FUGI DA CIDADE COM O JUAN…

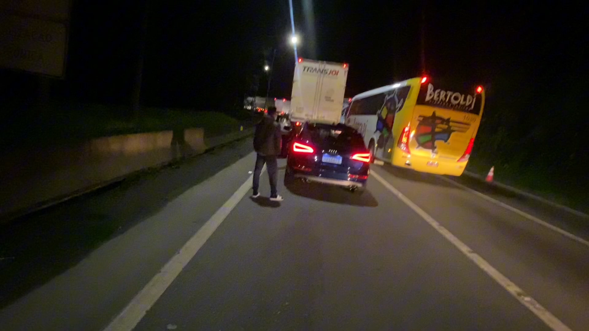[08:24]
Tivemos que parar aqui no meio da estrada, tá ligado, mano? Tá tudo parado, né, viado? Ó, vai tomar banho, mano. Não creio. Cê é louco.
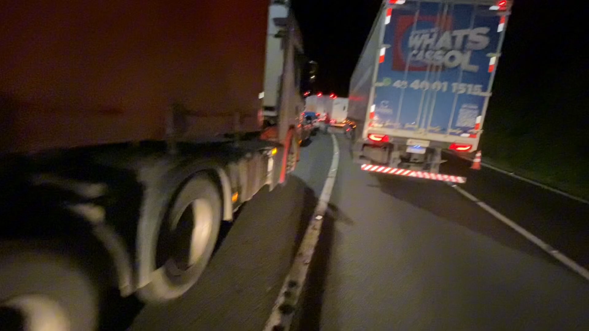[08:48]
Mano, a gente tava vindo mó de boi do nada. Tudo parado, tá ligado? Meu Deus, mano. O bagulho vai até lá na frente. Ó lá.
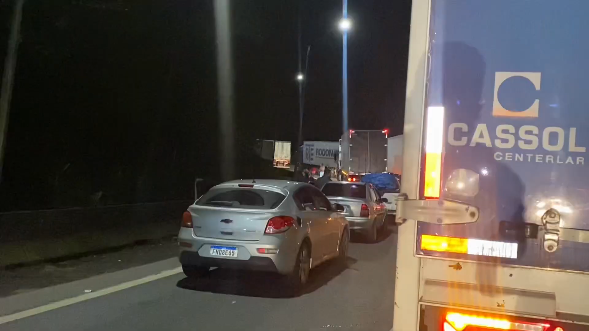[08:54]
E não para, mano. Eu não vou subir essa Serra de Apé, mas nem fez, mano, tá ligado? Bom, eu vou voltar, mano.